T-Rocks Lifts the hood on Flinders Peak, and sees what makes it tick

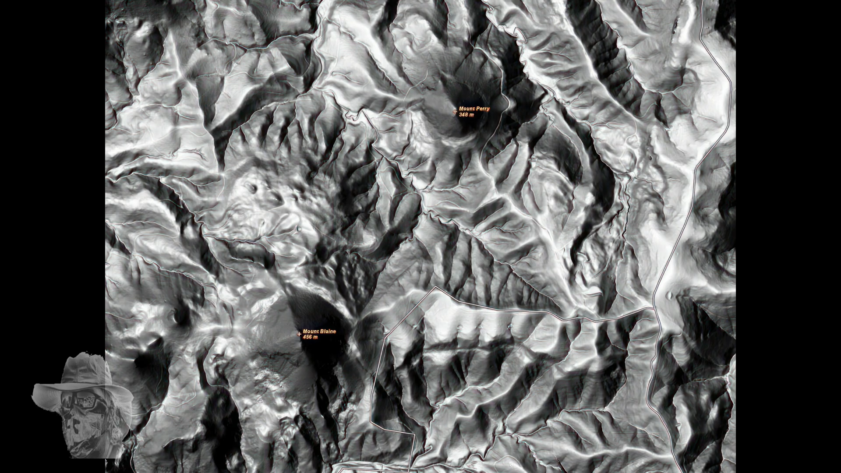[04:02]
But here's two mountains Mount Perry and Mount Blaine which are really remarkable,
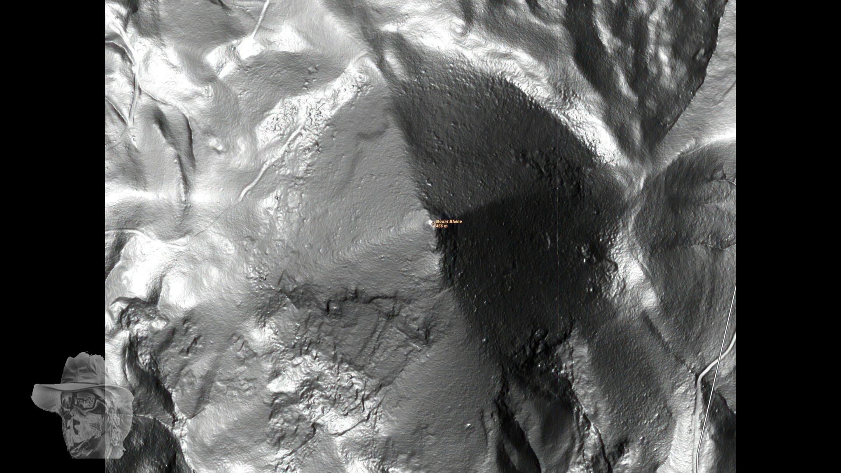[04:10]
they're both very conical and Blaine is actually square based conical which is really unusual but impossible it just means it's a hard core of rock in there and it's just the angle of repose has fallen down and formed this,
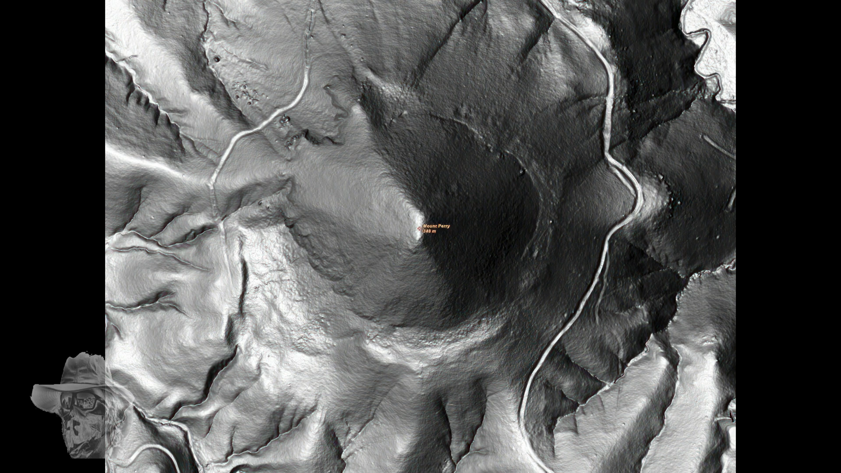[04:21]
they don't look so much like that with the trees on them as you can see they're pretty special.